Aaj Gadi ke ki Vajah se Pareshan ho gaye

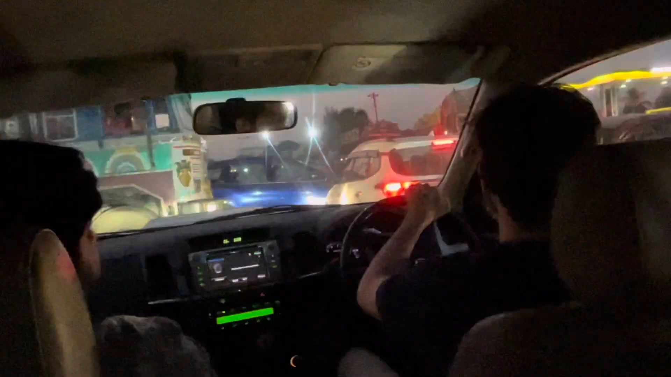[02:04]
जाम में फस गये थे इतना ट्राफिक जाम था कि लंबी लंबी लाएन लगी थी ट्रक की और गाडियों की